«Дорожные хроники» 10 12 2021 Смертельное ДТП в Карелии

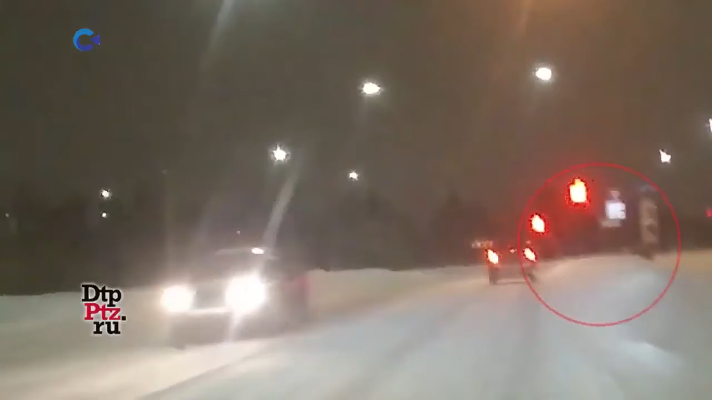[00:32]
Еще один автомобиль в тот же день оказался в сугробе у Суоярского шоссе. Машину занесло при прохождении поворота.